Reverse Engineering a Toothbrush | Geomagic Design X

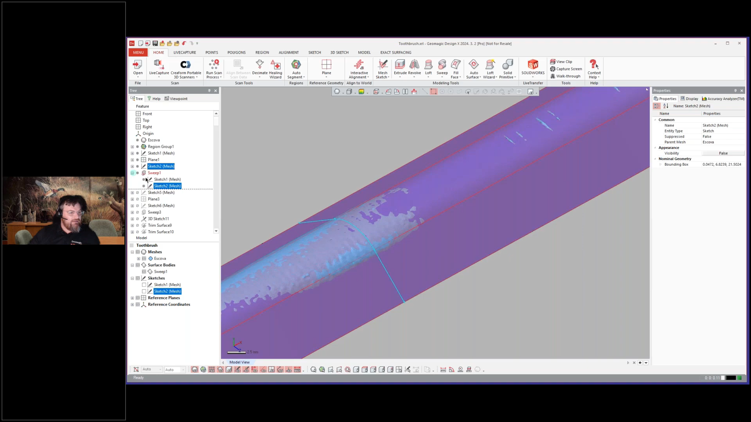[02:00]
also created a profile sketch in this direction across the top
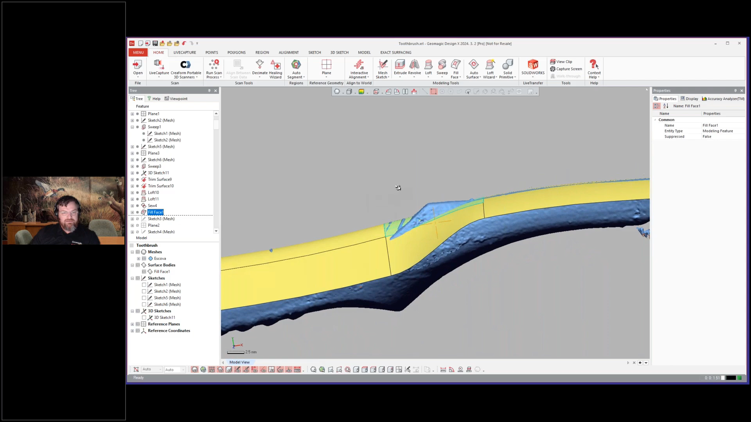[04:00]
accomplishes the same thing in the end and it creates a cleaner surface loft so now as we move forward here looks like they switched to the other side
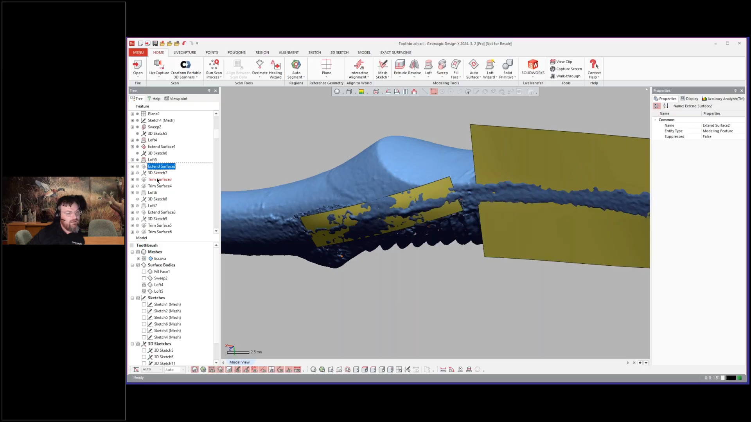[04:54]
extend it and trim these together so well actually they trimmed those back just like we did before
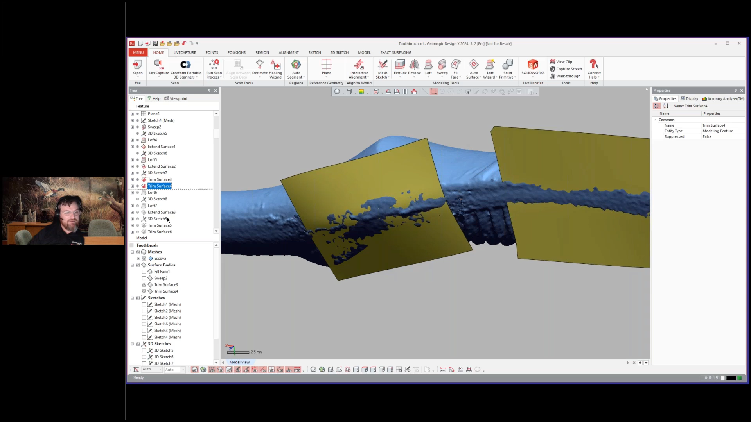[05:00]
and then do a loft from one to the other
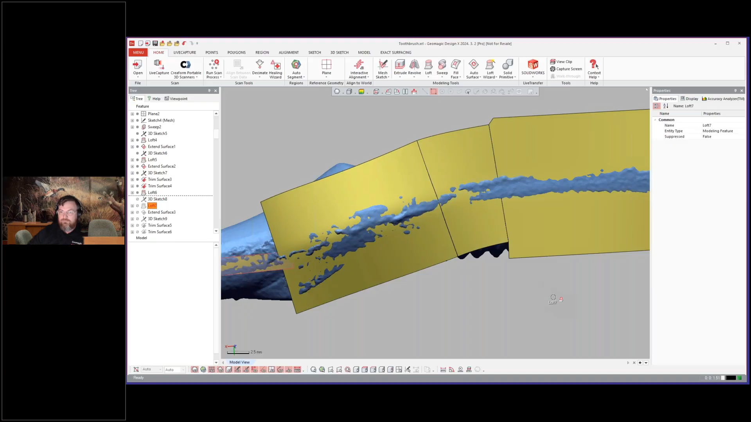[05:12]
and then now we'll go ahead and continue fitting down the side extend the surface
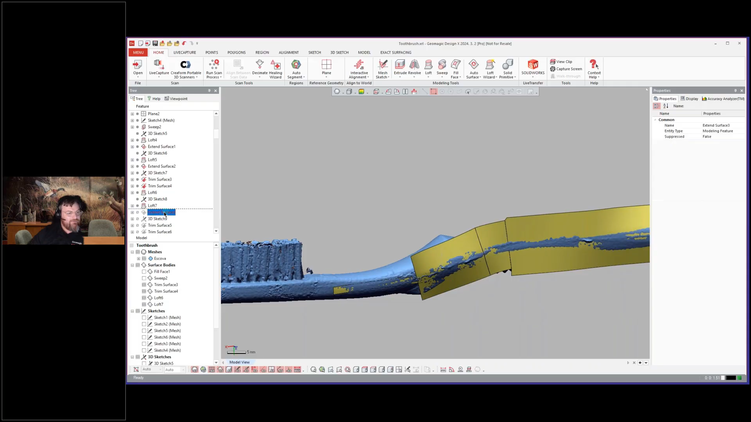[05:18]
trim trim trim but you see the approach that's happening here just uh as you look at a part
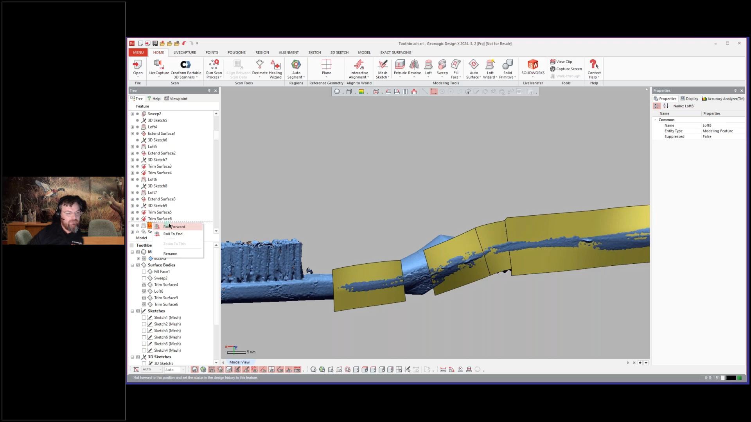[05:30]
an elaborate surface model part and consider how to model it and break it down into its separate components what they've done is they worked on the back side the top side now they're working on the left side
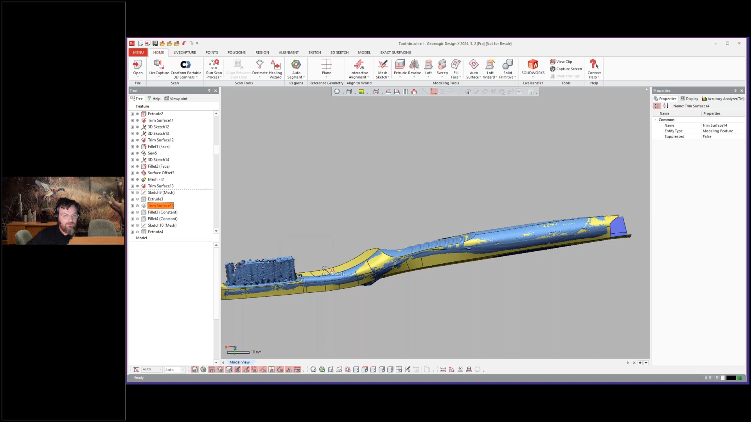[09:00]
and you'll see here we trimmed that together and fillet this right here
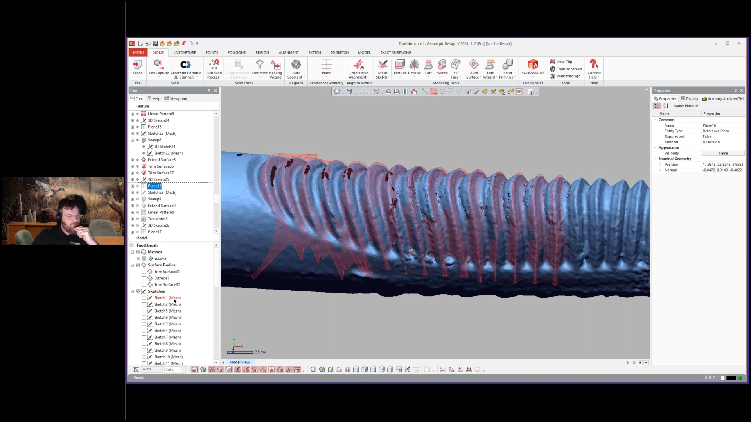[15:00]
so then they trim those all together as well
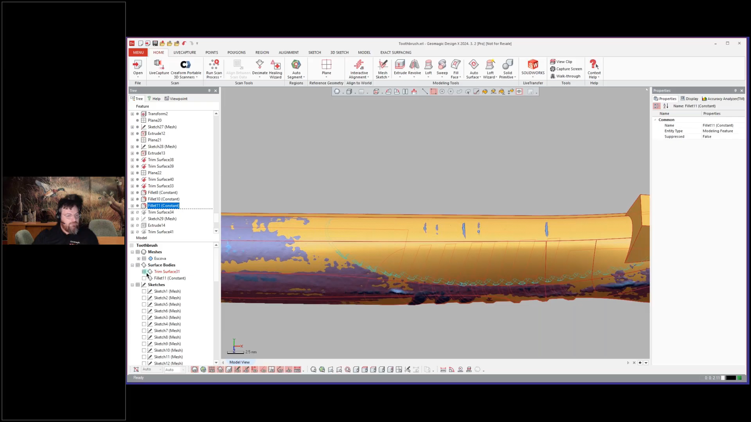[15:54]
and we'll turn that on so now they went ahead and trimmed it all together and put fillets on it